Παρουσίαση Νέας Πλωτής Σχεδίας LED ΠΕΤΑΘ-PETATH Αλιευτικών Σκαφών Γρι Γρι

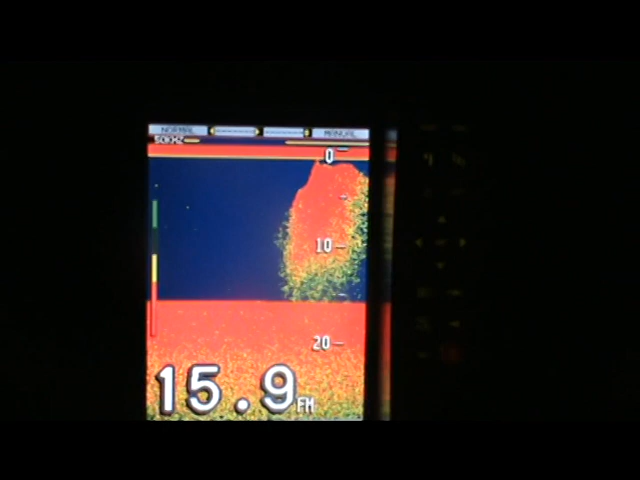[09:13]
On screen: depth 15.9 fa
καθώς απεικόνιση βυθού ψαριών και τέλος εξτρά διαδικτυακή απεικόνιση ψαριών επί κάμερας.